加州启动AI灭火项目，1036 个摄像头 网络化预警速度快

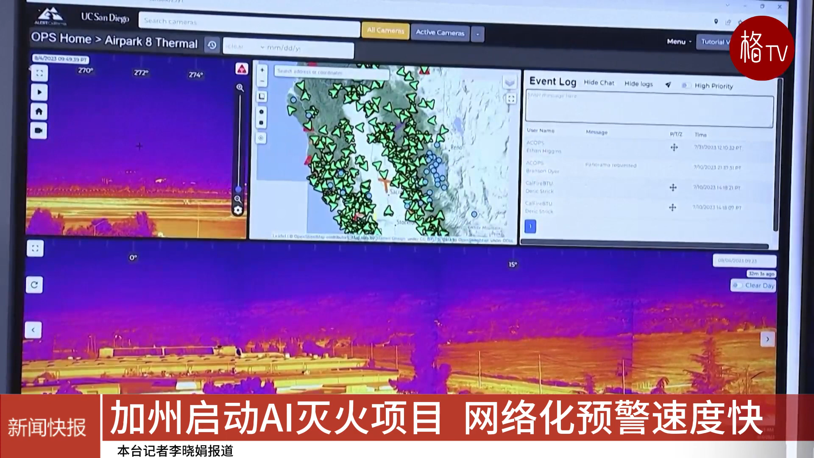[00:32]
利用人工智能预警火灾，大大缩短了宝贵的早期响应时间。
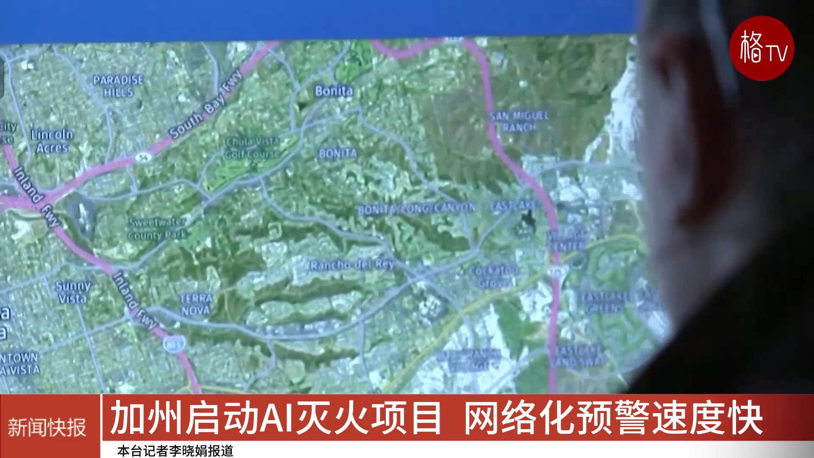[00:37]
最近的一个例子展示了该平台的潜力。
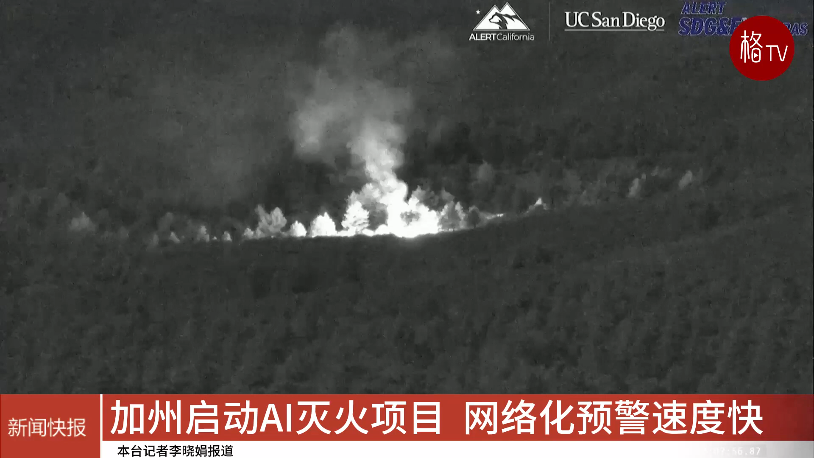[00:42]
凌晨3点，偏远灌木丛生的克利夫兰国家森林公园发生火灾，由于人们正在熟睡，黑暗掩盖了浓烟，如果无人看管，小火可能会蔓延成熊熊大火。